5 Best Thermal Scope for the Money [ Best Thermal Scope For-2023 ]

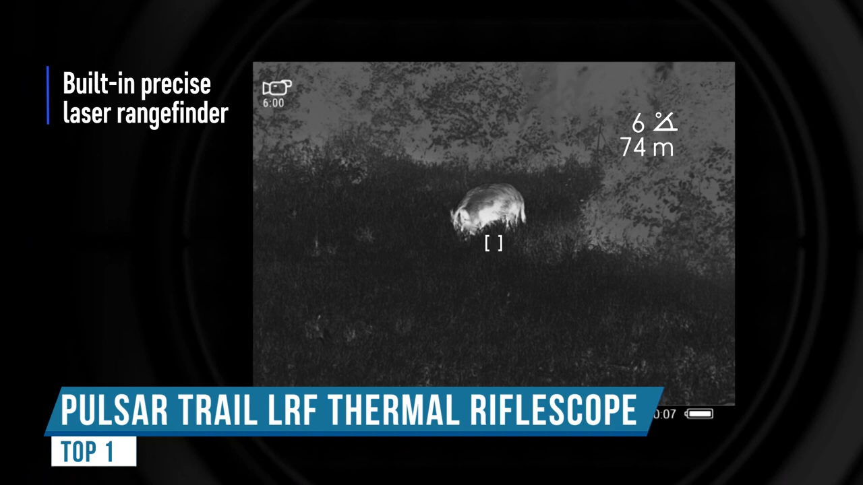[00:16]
people over at Pulsar and Outdoor Legacy Gear for sending this over to me to test out in the field
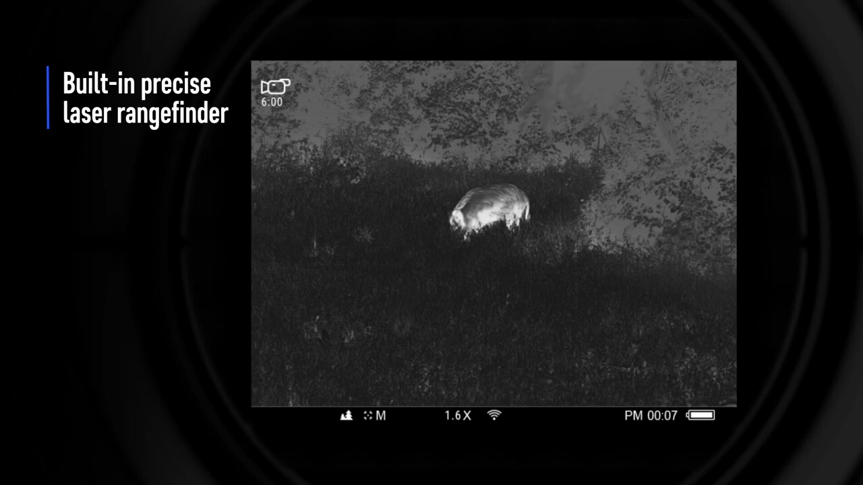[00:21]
so before we get to some of the video footage of some of the hunts
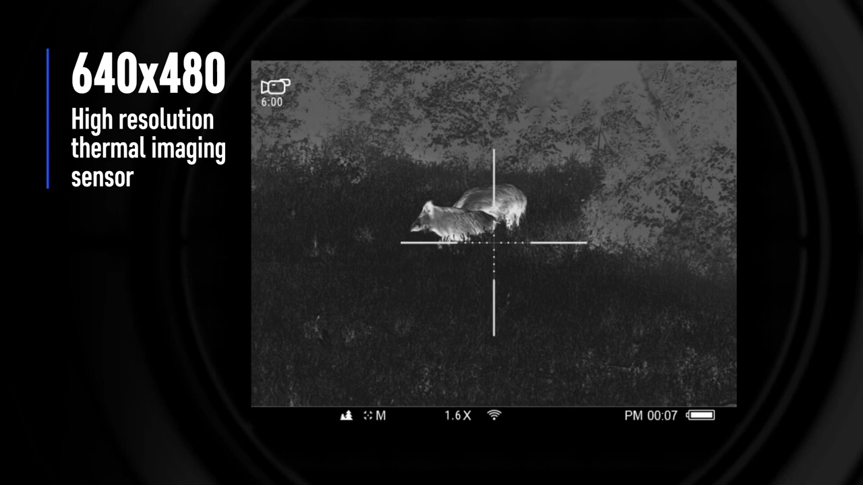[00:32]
hunt got a raccoon kill I want to clear up some things some questions about this now
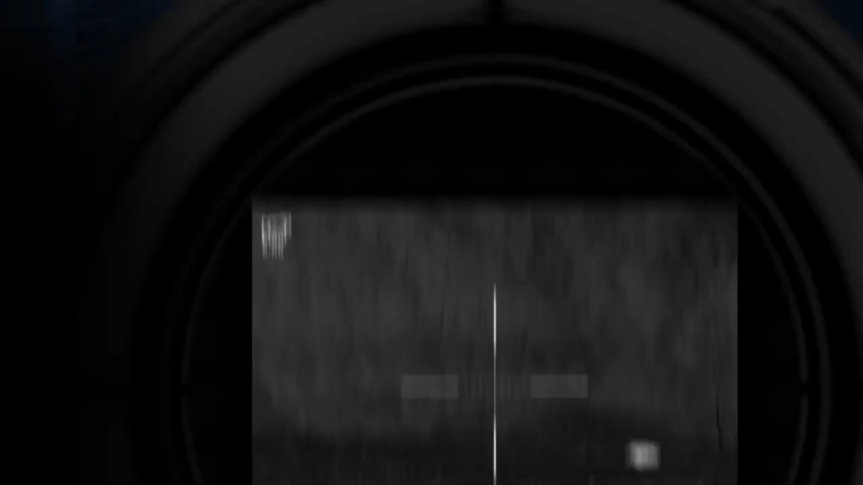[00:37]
this is the Pulsar LRF the LRF stands for laser range
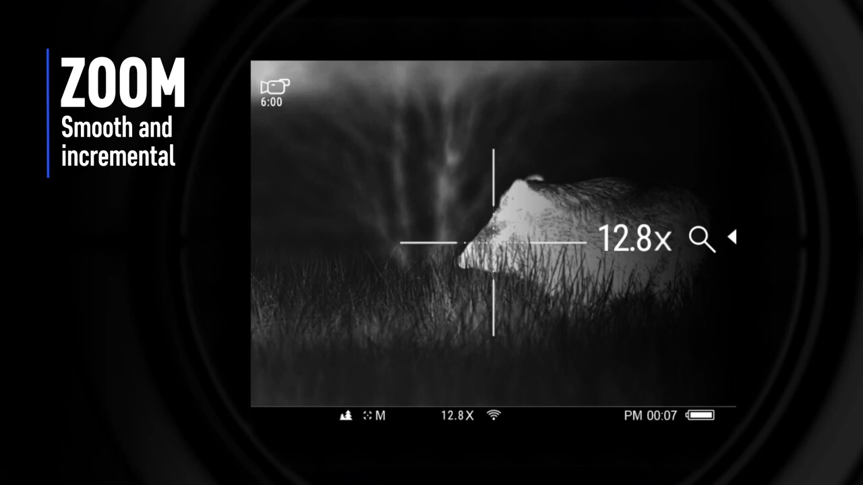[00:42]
finder so just so you know when you're when you're looking for this but right
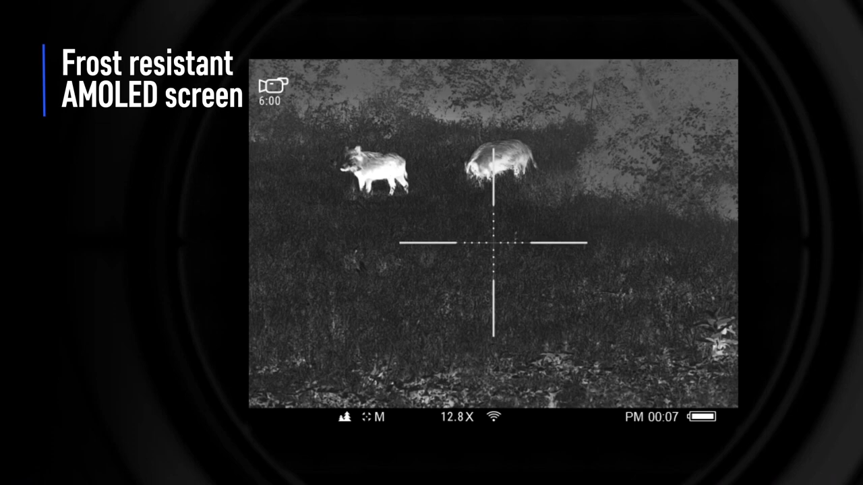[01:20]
the laser range finder itself can you take it off the unit and change it
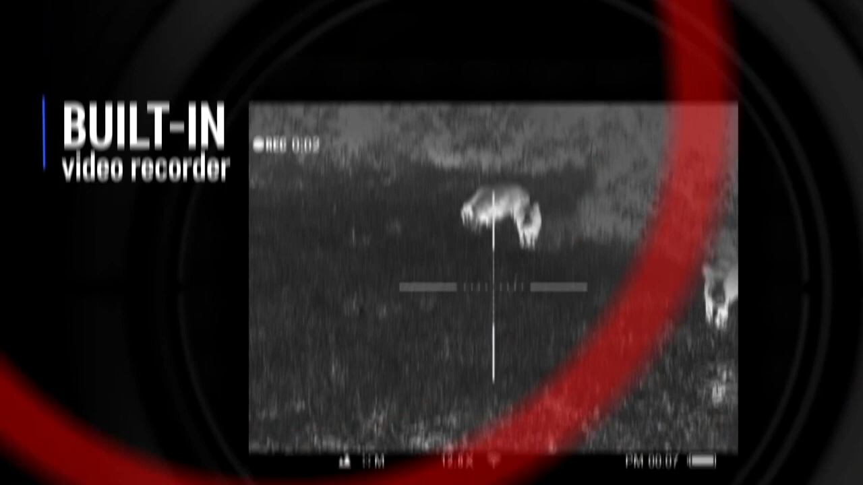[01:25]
into or or add it to another unit uh the the laser range finder part
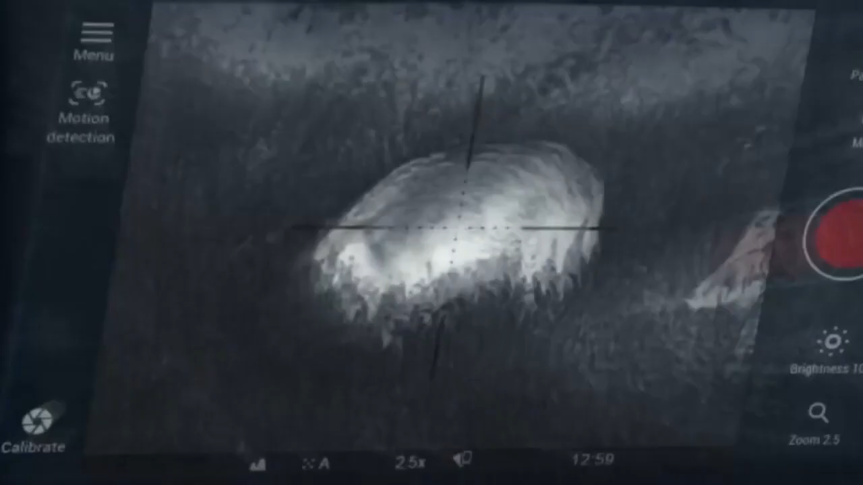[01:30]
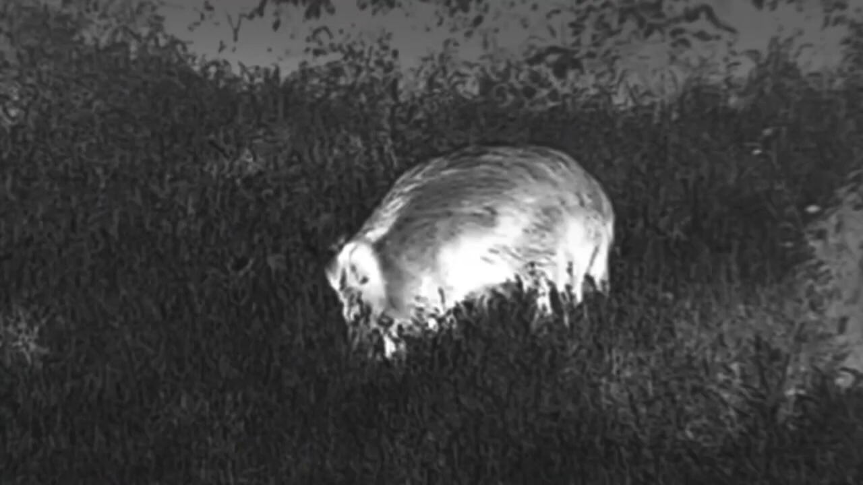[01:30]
of the scope is permanently attached to the scope uh you cannot remove it
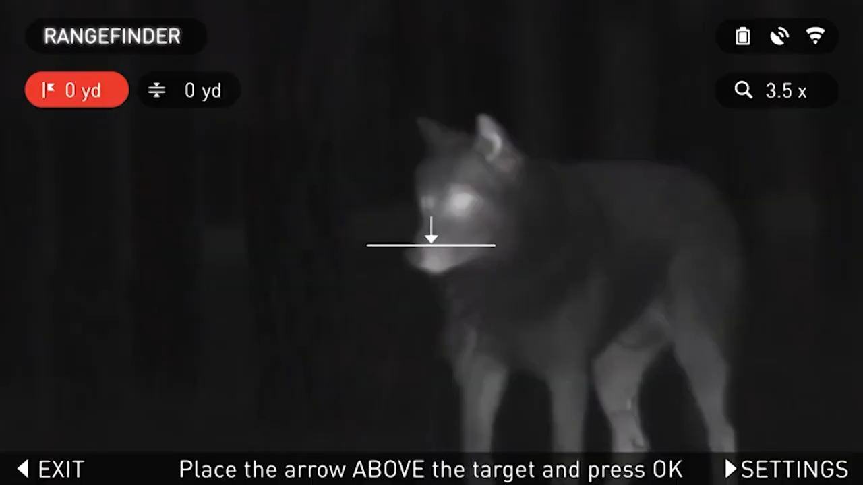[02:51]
were easy to use the buttons were pretty easy uh battery compartment pretty simple mount decent it's pretty pretty good all around little thermal uh few little areas for improvement but guys that like atm products will will like the scope guys that have used
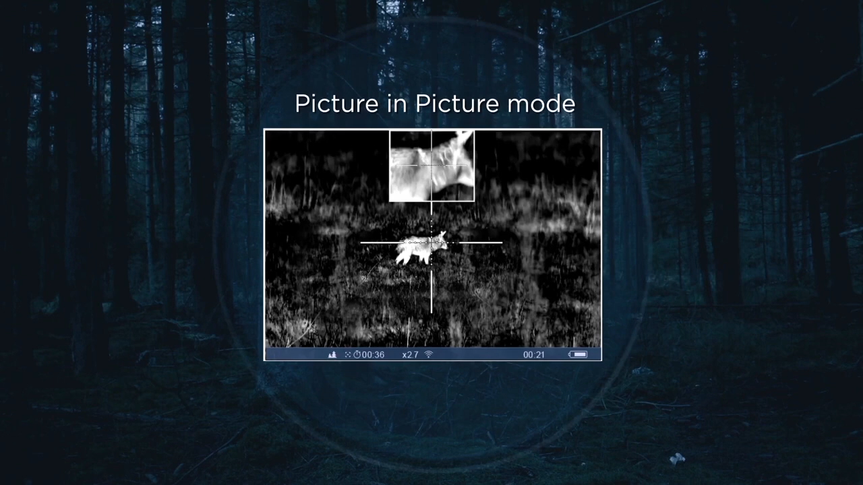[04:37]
there are three things that i needed more than anything and i knew if i was going to spend the money i was going to get exactly what i wanted
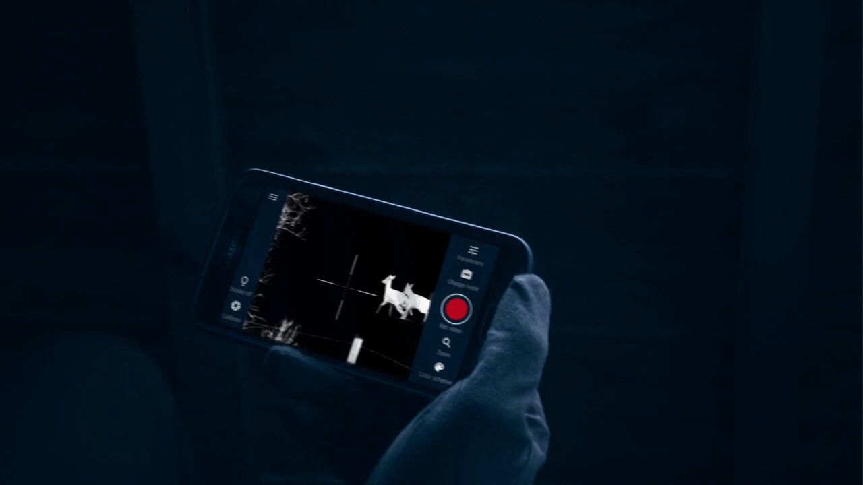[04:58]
and the third was the picture-in-picture display of being able and i'm going to demonstrate that soon but